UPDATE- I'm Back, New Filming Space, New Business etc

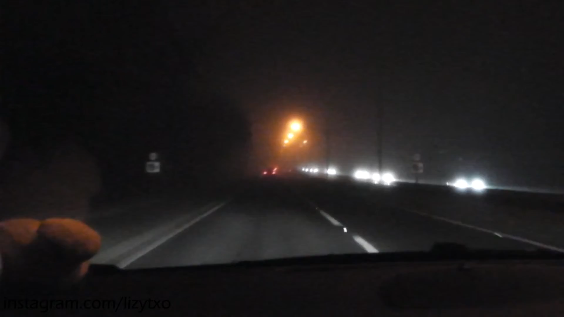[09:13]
It's kind of scary! Especially when there's no, like, street lights, but there is at the moment, so it's all right. But yeah, it's really bad.